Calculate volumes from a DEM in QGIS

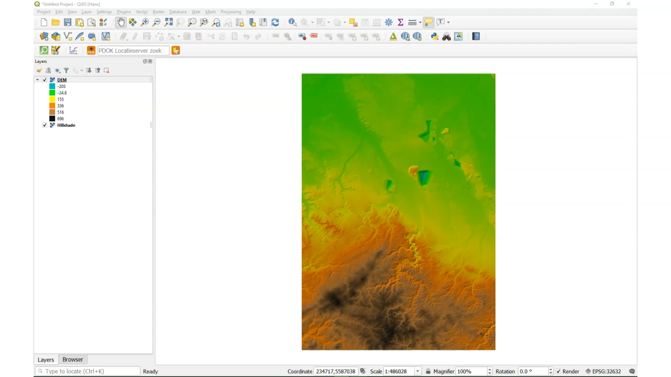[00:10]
Hello this is Hans van der Kras, senior lecturer at IHG Delft Institute for Water Education. In this video I'm going to demonstrate how to calculate the volume of depressions in your DEM. So this is a DEM and we're gonna focus on this open-pit lignite mine and I'm going to to clip the DEM because I'm only interested to do the analysis on this specific mine.
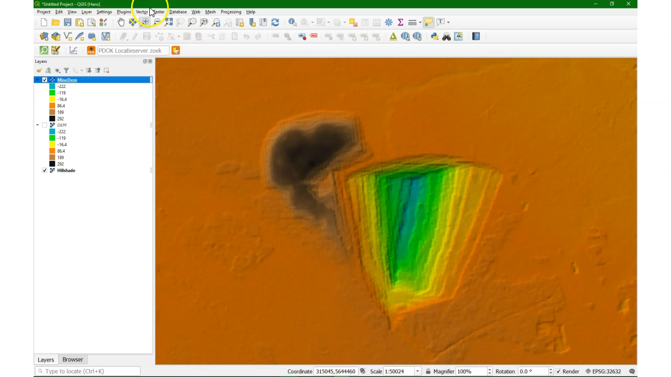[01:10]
And I would like to see the contour lines. Just for visualization.
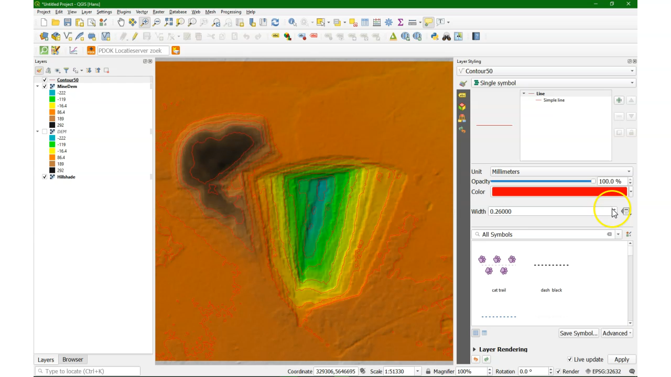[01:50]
And we're going to add some labels. Of course with the elevation column. And there it is. We can see here in jumps of 50 how deep this lignite mine is. So the idea is that I'm going to calculate the
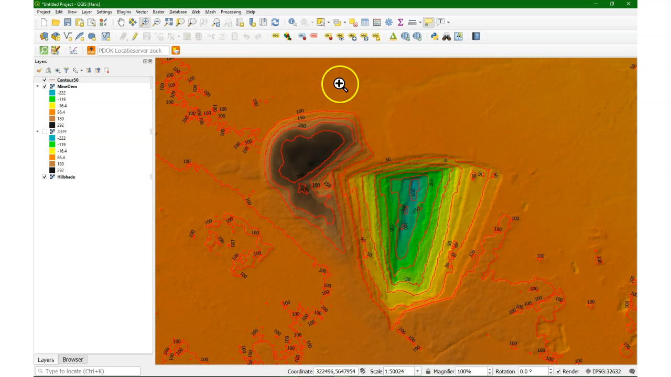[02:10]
volume below a certain surface level. I'm going to see what is below zero. So what's below sea level. And there's a nice tool in the processing toolbox that easily does that. And that's the raster surface volume tool.
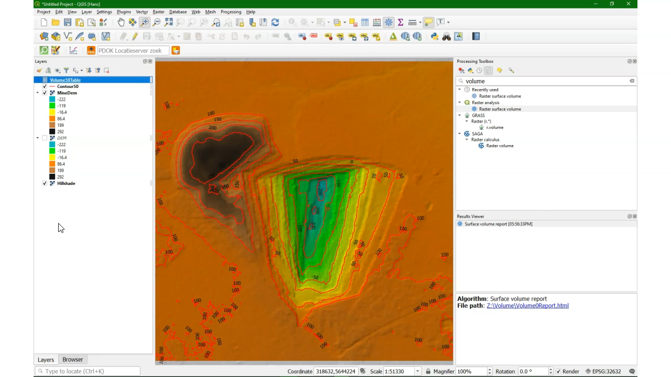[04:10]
Now I'm going to apply another approach to verify that this result is correct. So the first step is that I'm going to use the raster calculator
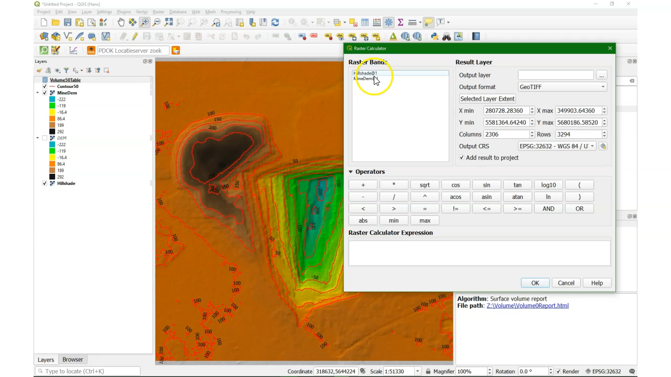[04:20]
to calculate all pixels here that are less or equal than zero meters. Create a boolean map which gives one which is true for below or equal to zero.
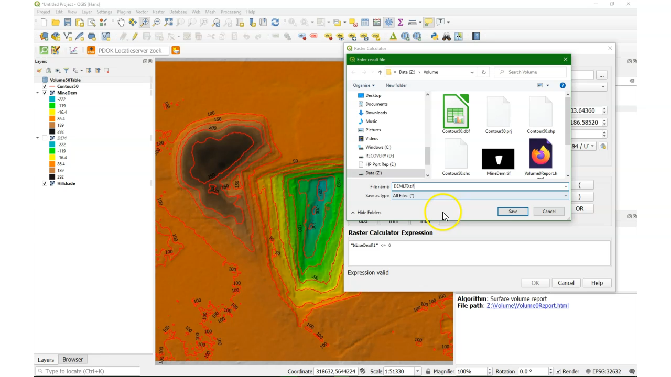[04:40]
And false for all the other pixels.
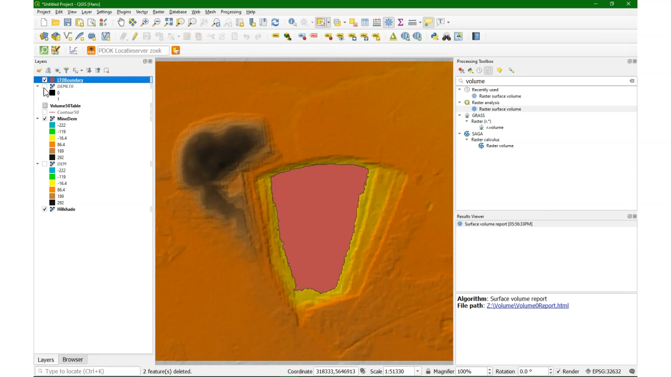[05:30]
This polygonize function can give some errors in the geometry that will cause probably some differences in the end result. But we'll see that. So the next step is to use the raster calculator to calculate the volumes. So I have the mined pixels that are less than zero meters. And I'm going to multiply that